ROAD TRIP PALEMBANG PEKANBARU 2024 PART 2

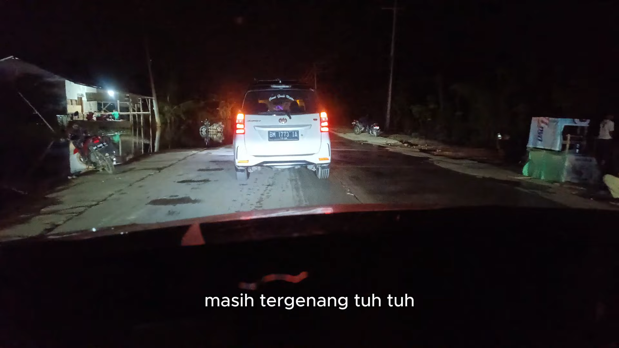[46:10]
Masih tergenang tuh lihat tuh motornya yang di sebelah kiri kelihatan kan tuh genang airnya tuh. Ini pokoknya kita jaga jarak sama yang di depan, liatin dia nih. Oke okay, guys, ini titik banjir yang udah sebulan nggak surut-surut, naik turun aja. Nah ini yang dilewati kita kurang lebih tadi udah 1,5 jam kita antri, nunggu antri, maju dikit. 1,5 jam. Itu udah sama salib-salib kanan tadi ya.
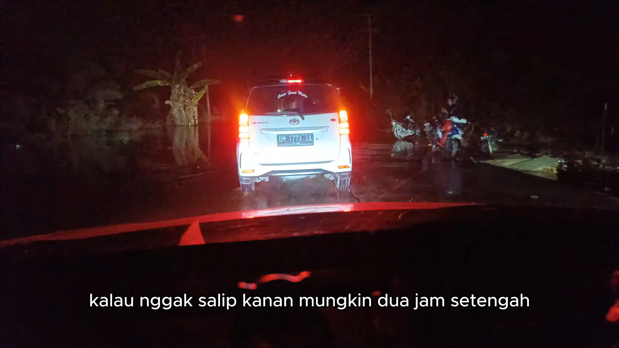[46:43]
Kalau gak salib kanan mungkin 2,5 jam ada kali. Lihat yang di kiri kanannya masih kelihatan ya. Tuh, orang jalan masih setumit itu. Iya. Tuh, masih rame juga.
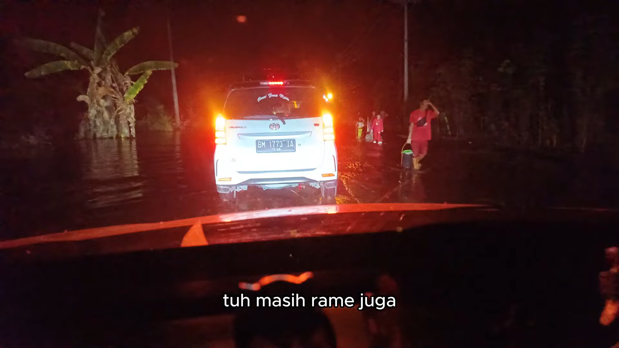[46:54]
Ada mobil terbalik, truk terbalik no. Itu yang bikin lama.
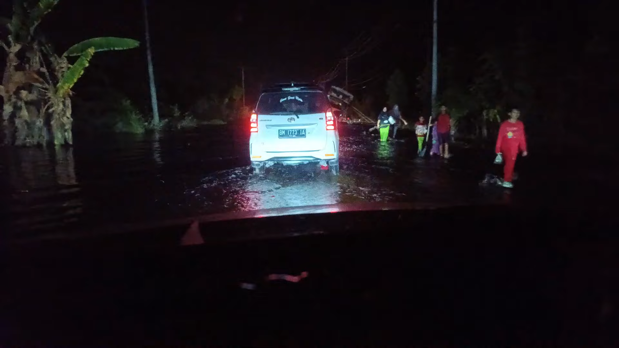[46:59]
Kalau apa kita lihat orang depan, konsentrasi aja pak. Ini cuma setumit harusnya nggak masalah. Kenapa gak dibantuin sama orang tuh mah?
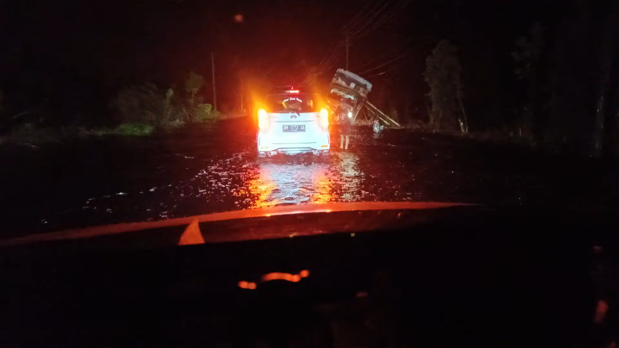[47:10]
Kenapa minta duit di sini sih? Iya. Orang lagi fokus.
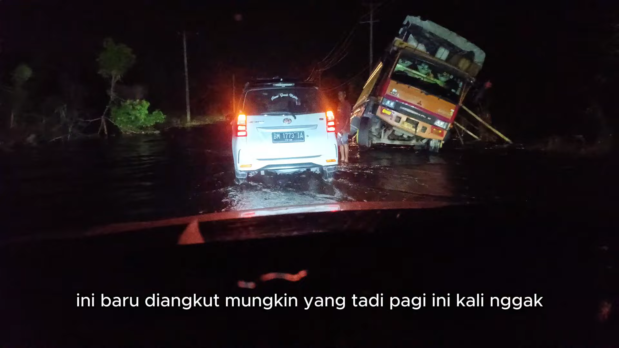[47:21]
Ini baru diangkut mungkin yang tadi pagi ini kali nggak? Telat yang terus. Sebenarnya berarus loh ini, tuh lihat yang di kanan tuh.
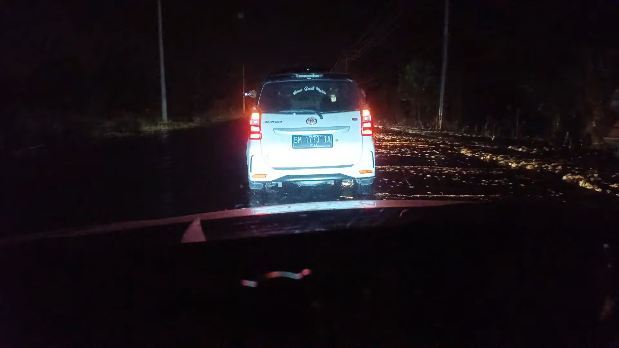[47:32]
Iya, berarti kan ngalir ya? Iya, cuma memang nggak ketampung aja ini. Ayo, jangan dipepet, jangan pepet. Terus ini nyamuknya banyak banget nih pasti.
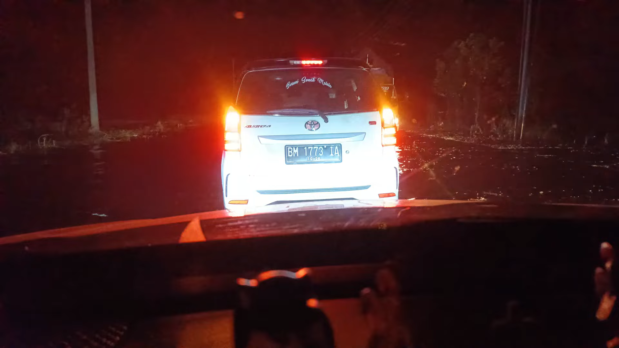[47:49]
Truk yang di sebelah kanan di stop ya, nggak boleh jalan dulu ya apa? Yang ini? Iya. Iya. Nah,
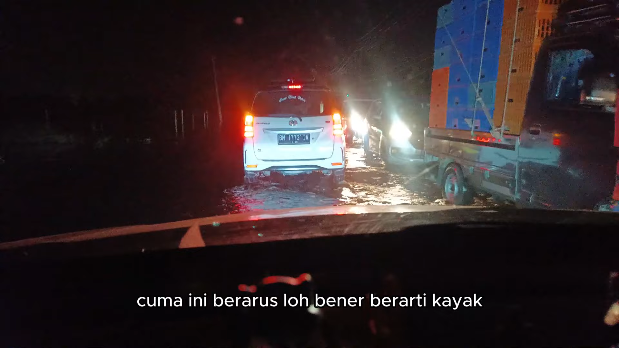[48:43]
Cuma ini berarus loh, berarti kayak bukan cuma diem, ini berarus ya kan? Semata kaki.
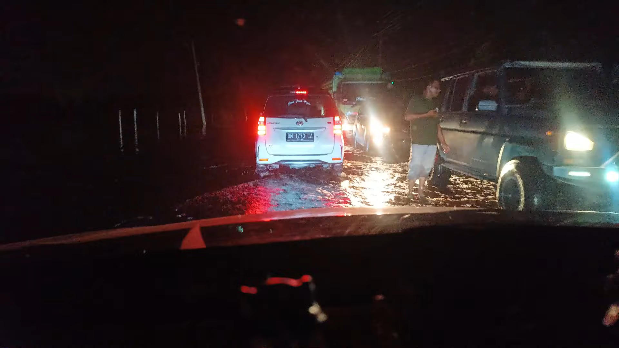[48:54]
Lumayan dalam.
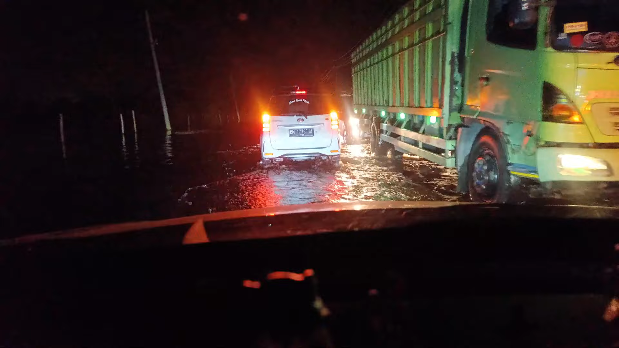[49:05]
Ini mungkin yang di 83 nya kali ini yang agak itu. Makin lama makin dalam. Nah, ini tipsnya gasnya nggak boleh lepas ya. Ya gimana kan bapak harus ngerem? Ya maksudnya nggak boleh apa namanya sampai masuk airnya ke knalpot.
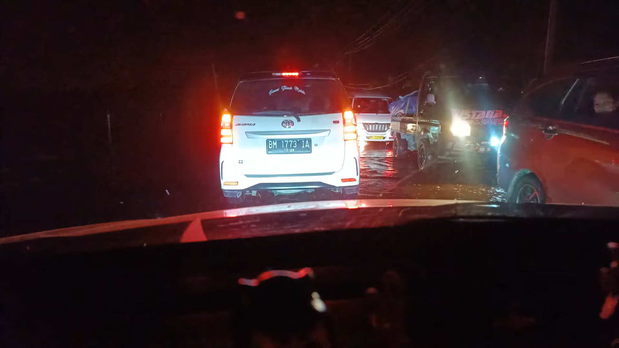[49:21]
Fog lampnya juga harus dimatiin biar nggak konslet. Tapi nggak sampai fog lamp sih ini. Masih rendah kan.
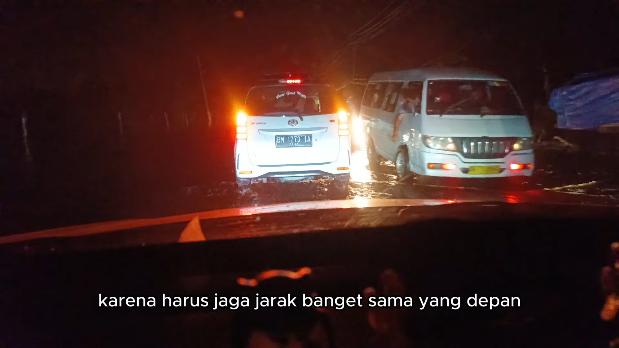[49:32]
Karena harus jaga jarak banget sama yang depan, lihat kalau ada lubang jadi kelihatan.
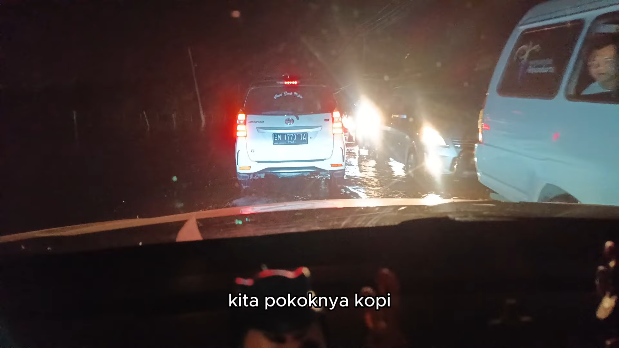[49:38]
Kita pokoknya copy jalannya dia aja. Iya. Kalau dia berlubang berarti cari yang lain. Dia berlubang nih tuh. Tapi lubangnya masih bisa lah maksudnya. Takutnya kalau kita ambil yang lain-lain malah itu juga lebih dalam lagi.
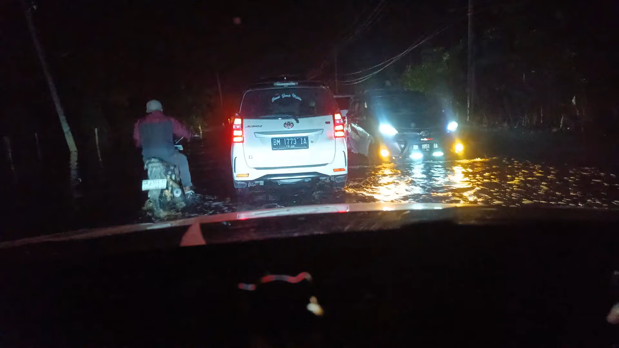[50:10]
Terus itu yang kanan itu karena ceper ya mobilnya. Ini agak dalam nih yang di sini nih. Nah, ada lubangnya jadi nggak bisa cepat juga. Ini dalam nih, agak dalam yang di sini. Ini lebih tinggi dari mata kaki nih. Di atas mata kaki banget nih. Terus mobil sebelah tuh tinggi ya. Oh, udah habis nih. Udah selesai nih. Tuh.
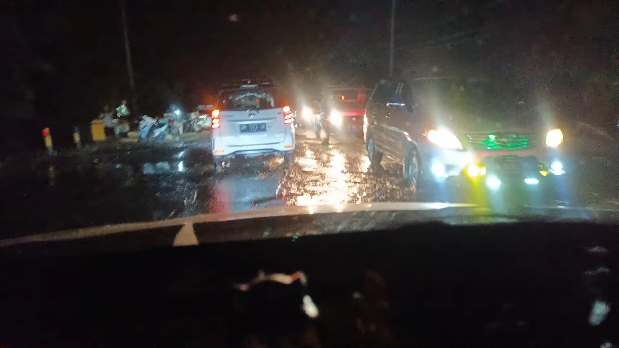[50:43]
Udah lepas banjirnya. Terima kasih ya Tuhan. Depan masih ada lagi. Tapi harusnya lebih rendah daripada yang ini.
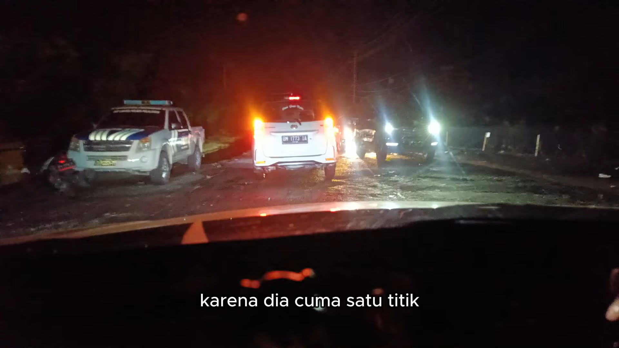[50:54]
Karena dia cuma satu titik itu aja infonya yang paling dalam. Oh, tetap jaga jarak sama yang depan loh. Jangan terlalu jauh juga kali ya, nanti di stop malah nggak boleh maju, repot juga nih. Tuh ada lubangnya. Nih lihat tuh jalanannya, Hansel Ivana tengok tuh banjir.
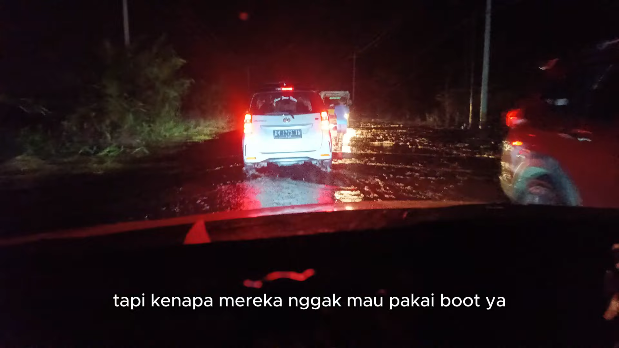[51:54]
Baik juga ya orang-orang itu, tapi kenapa mereka nggak mau pakai boot ya? Tuh kakinya nggak pada gatel-gatel abis itu ya.
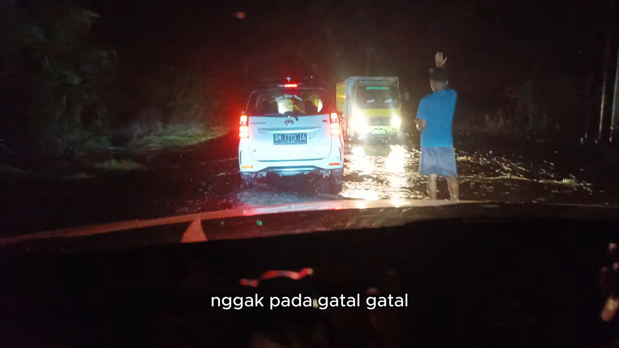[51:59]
Rumah mobilnya bisa jalan sendiri nggak? Pak polisinya di situ juga malah mainan.
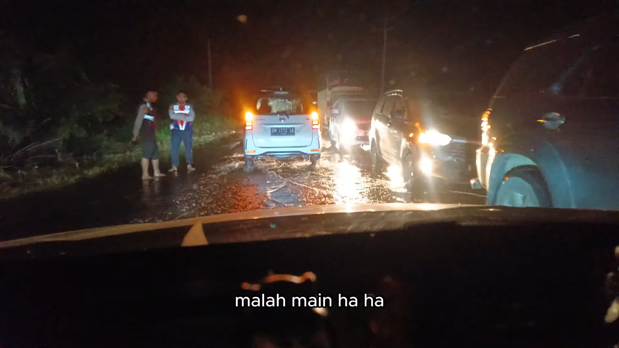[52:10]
Nah, udah lepas banjir nih. Masih ada lagi kah? LLAJ, oh bukan polisi, LLAJ.
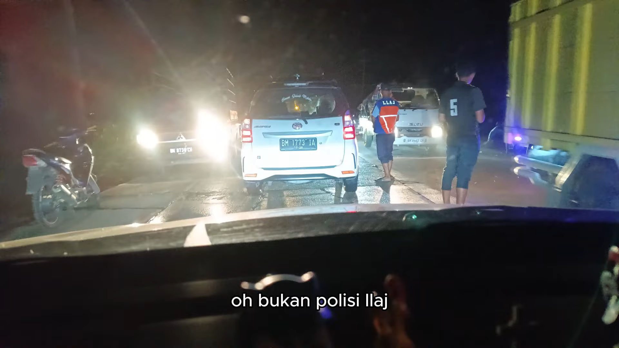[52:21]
Ini juga ngeblong-ngeblong juga di sebelah sana. Oh, selesai nih kayaknya banjirnya.
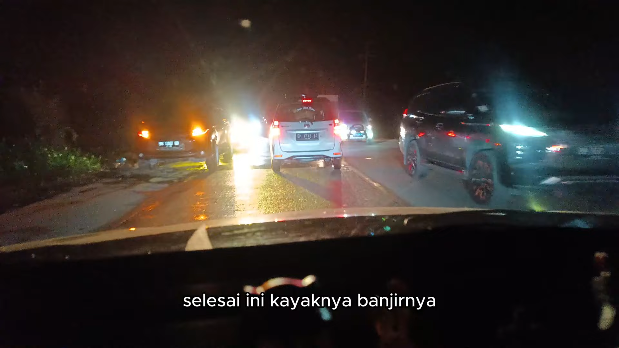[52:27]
Nah, ini udah pada ngeblong semua nih. Berarti udah aman harusnya.
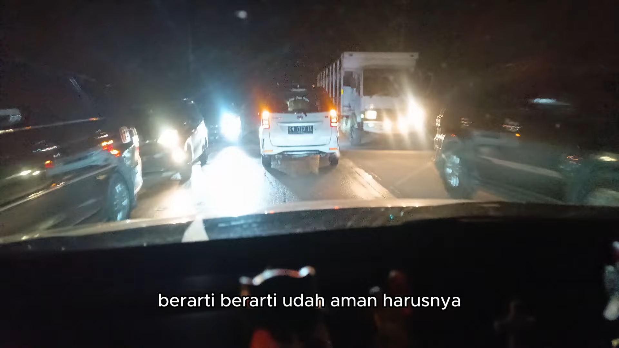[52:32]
Tetap jaga jarak dulu. Kayak harusnya ini udah lancar ya.
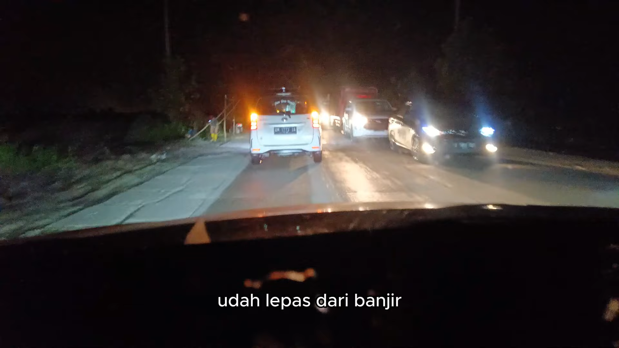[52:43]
Udah lepas dari banjir. Harusnya udah. Berarti yang sebenarnya bikin macet itu banjir yang 5 menit kita lewati tadi itu. Itu bikin macet sampai 1 jam lebih.
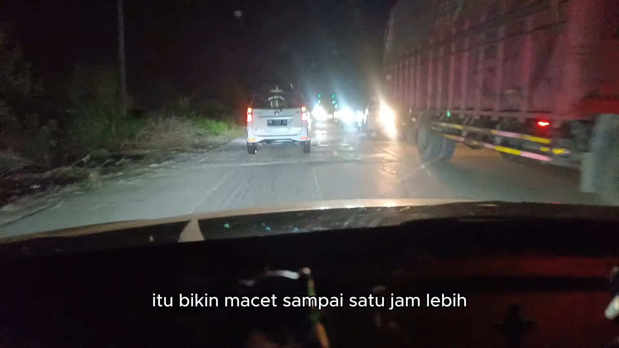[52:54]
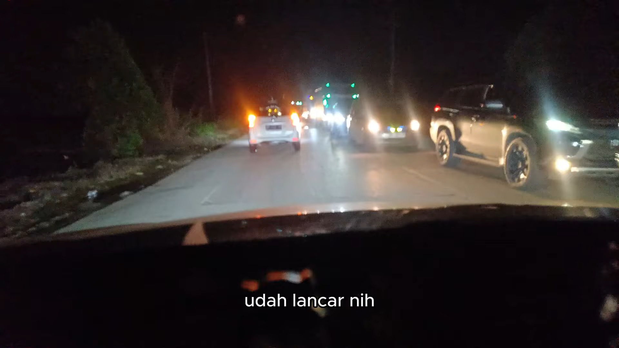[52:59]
Masih udah lancar nih, gak ada banjir lagi nih. Yang bakal parah sih kalau misalkan sudah mau lebaran ya, banjir sih. Aduh. Seharian pasti.
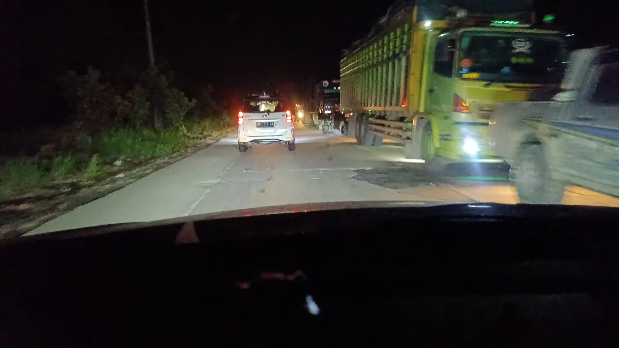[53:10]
Mana banjirnya? Iya, kayaknya udah nggak ada lagi, udah selesai. Ini polisi ya?
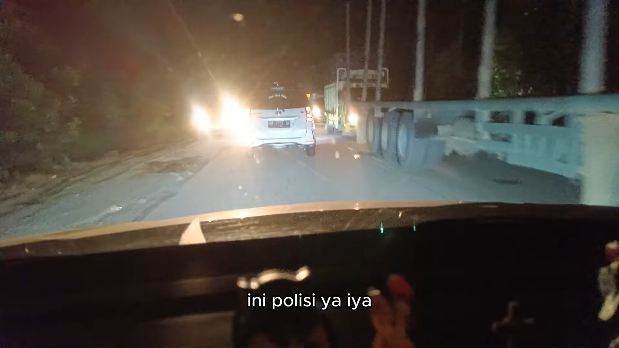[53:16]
Iya. Yang ngeliatin siapa?
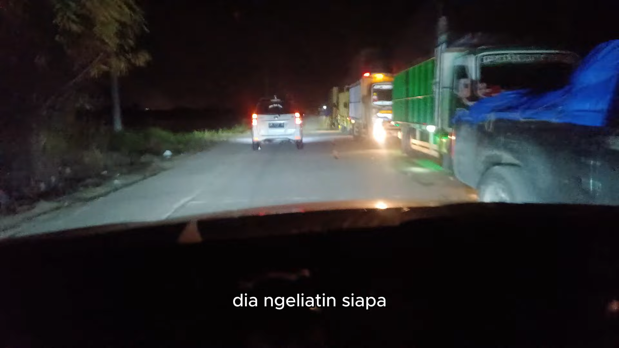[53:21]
Nah, kayaknya udah lepas ya banjirnya. Udah lancar tuh depan. Ini lagi kayaknya. Polisinya.
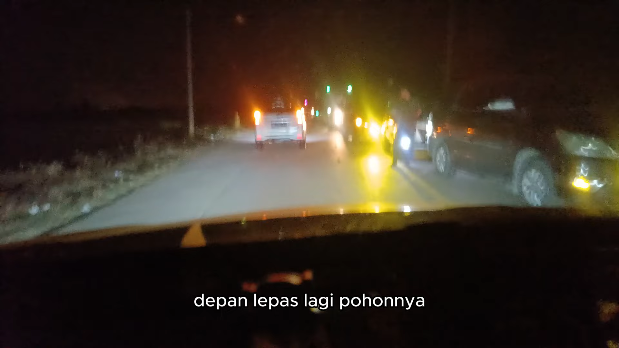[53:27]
Ini yang kanan kasihan banget, masih ngantri. Kayak kita tadi gitu. Waduh.